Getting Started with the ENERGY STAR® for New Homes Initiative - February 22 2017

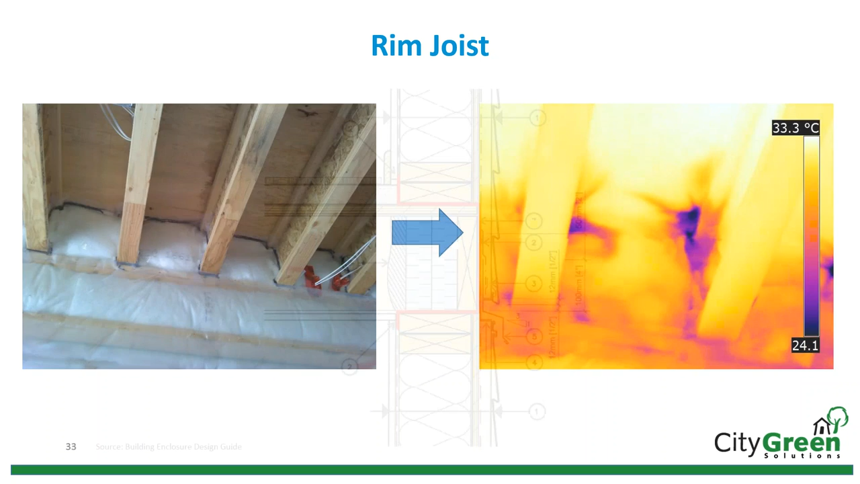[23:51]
On screen: scale top 33.3°C
So all these air leakages seen on the thermal image will always be there and contributing to a higher air change rate and potentially damaging the structure due to moisture issues. A good detail and this is something that your energy advisor might talk to you about